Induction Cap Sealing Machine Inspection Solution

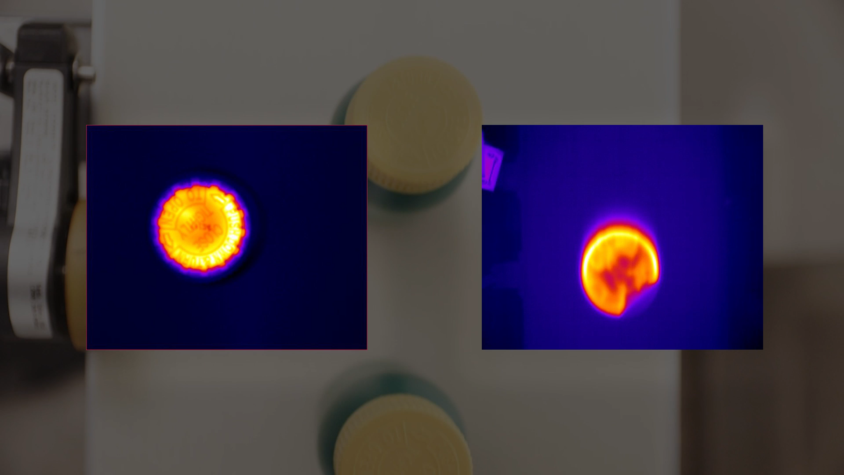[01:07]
Thermal imaging could help determine good and bad seals by utilizing the temperature of the seal and this is able